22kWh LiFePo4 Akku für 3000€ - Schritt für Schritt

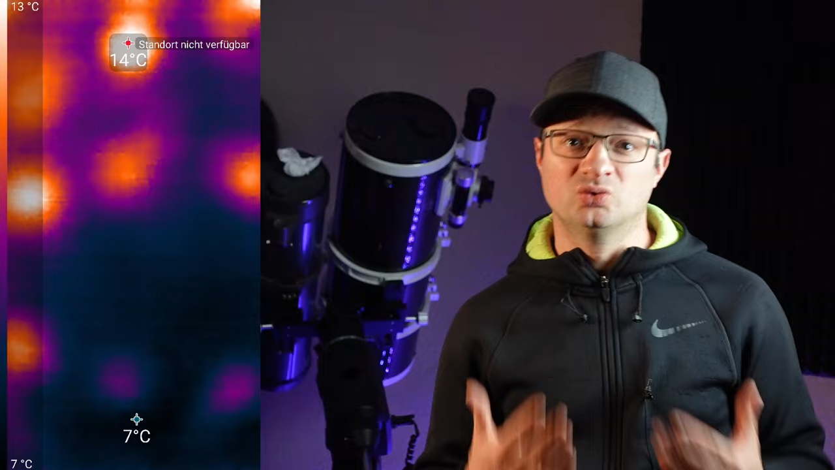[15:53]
On screen: scale top 13°C, scale bottom 7°C
Sicherungen und Kabel und auch die Akkus selbst kühl bleiben oder ob ihr da irgendeine Auffälligkeit erkennt. Ich zeige euch mal hier so ein Beispiel von mir, wie das aussehen kann. Ich muss aber zugeben, dass meine Kamera sich irgendwie immer neu kalibriert und nicht mehr richtig funktioniert. Also da bin ich echt ein bisschen verärgert auch, weil die hat nicht lange gehalten.
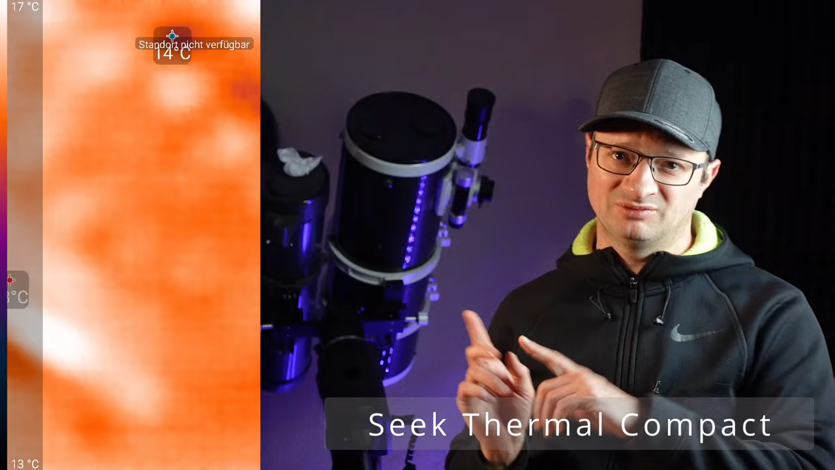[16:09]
On screen: scale top 17°C, scale bottom 13°C
Also ich kann von dem Ding tatsächlich nur abraten. Aber um starke Temperaturschwankungen nochmal zu sehen, reicht es tatsächlich noch aus. Also das kann man noch halbwegs erkennen. Neue ist allerdings unterwegs. Aber ich kann es nur nochmal wiederholen. Die Wärmebildkamera ist sicherlich eines der besten und wichtigsten Werkzeuge, um Akkuerwärmung, schlechte elektrische Verbindungen oder defekte elektrische Geräte zu detektieren. In meinen Augen gehört hier jedes Repertoire eines DIY-Akubastlers.